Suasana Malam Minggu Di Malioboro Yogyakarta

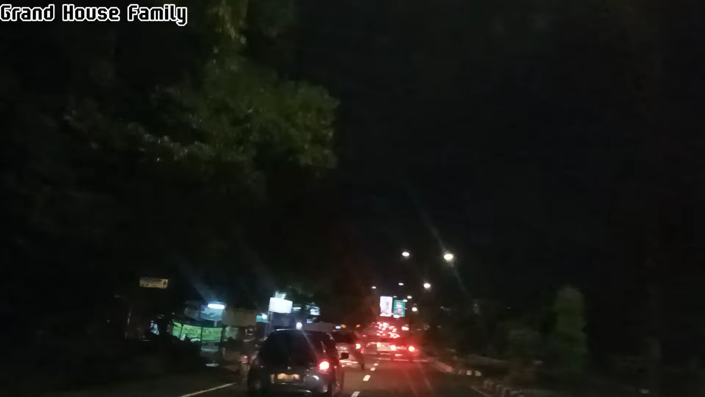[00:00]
Halo teman-teman, jumpa lagi dengan saya di Green Horse Family Pada video kali ini, kami akan mengajak Anda untuk jalan-jalan ke Yogyakarta, tempatnya ke Malioboro Nah, seperti apa suasana malam hari di Malioboro? Jangan kemana-mana, simak terus video ini, sampai selesai
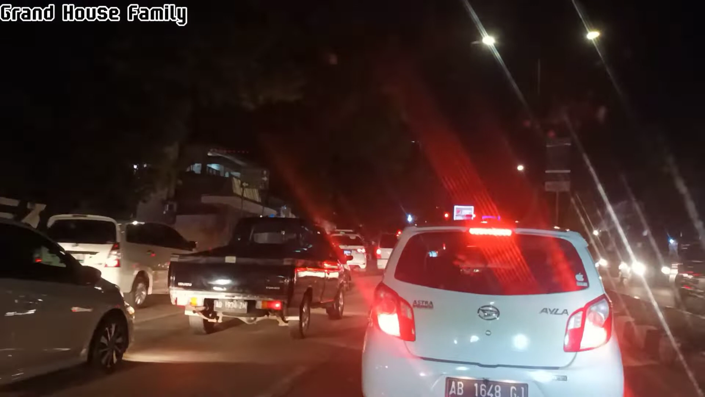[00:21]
Oke teman-teman, yuk kita lanjut Untuk perjalanan pada malam hari ini, untuk lalu lintas cukup padat dan cukup macet ya teman-teman Mungkin karena ini adalah malam minggu Kalau hari biasa, biasanya dari rumah kami di Kartasura sampai Yogyakarta, kurang lebih memakan waktu 1,5 jam Namun,
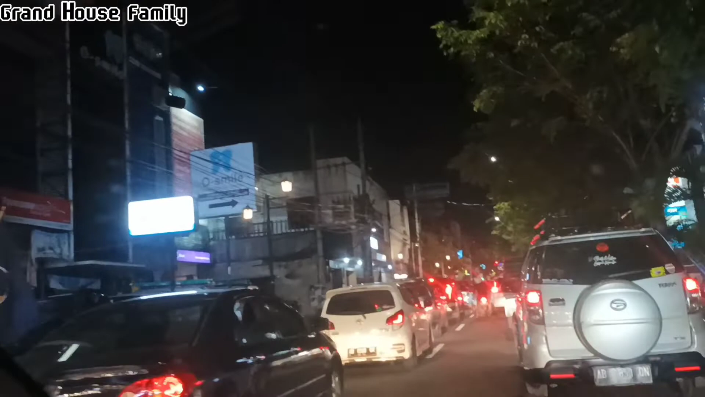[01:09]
Alhamdulillah, ini kita sudah sampai di Malioboro,